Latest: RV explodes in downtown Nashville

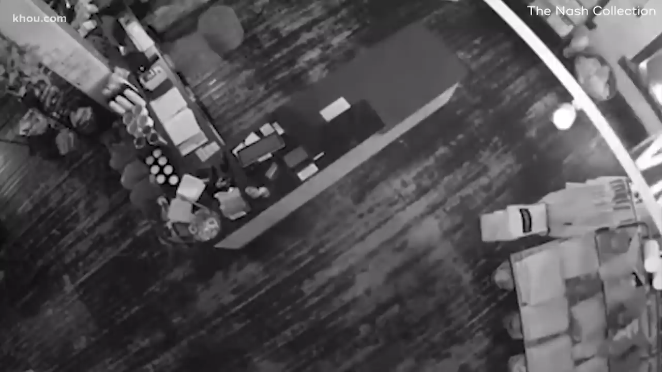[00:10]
The blast rocking the city's business district, damaging buildings blocks away.